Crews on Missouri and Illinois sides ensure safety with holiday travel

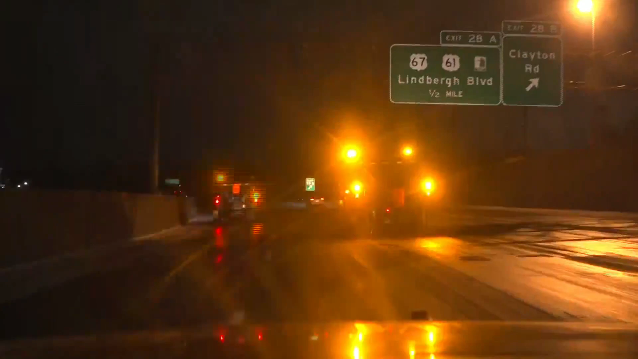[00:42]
You can see a couple of plows there, making sure the roads were okay, but it was overall pretty smooth sailing there.
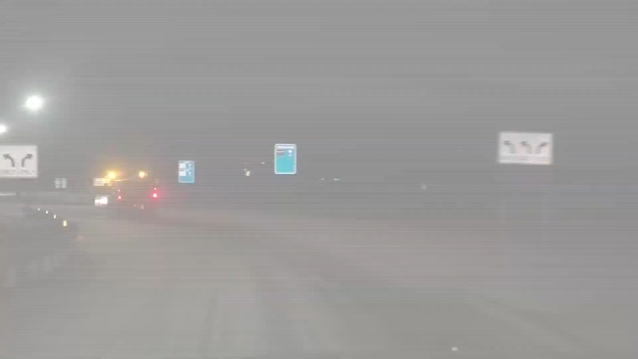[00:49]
Then when we got onto the ramp on 364 West, getting onto 141 in Maryland Heights, we could see a plow in front of us.
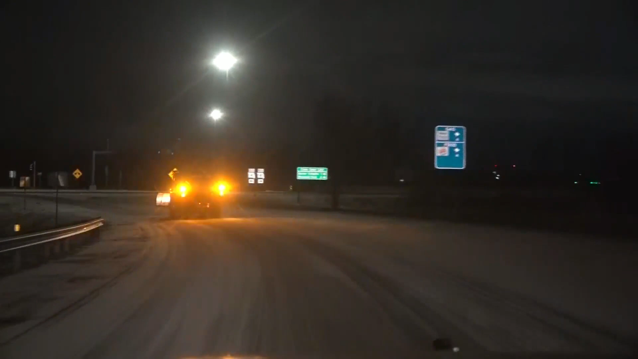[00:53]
Those on-ramps and off-ramps definitely had a little bit more snow on the grounds there in St. Charles County.
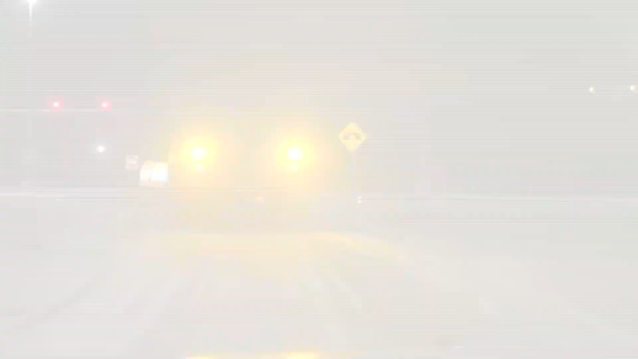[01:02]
As we got into Illinois, on 157 in Collinsville, there was a plow in front of us, and they were certainly taking care of the roads.
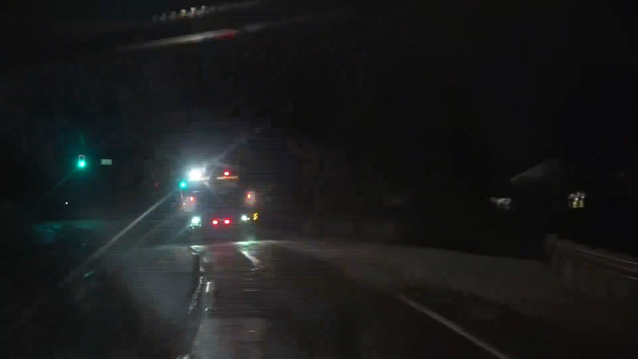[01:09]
More of the parking lots and secondary roads have snow on the grounds, but overall the highways are pretty smooth sailing.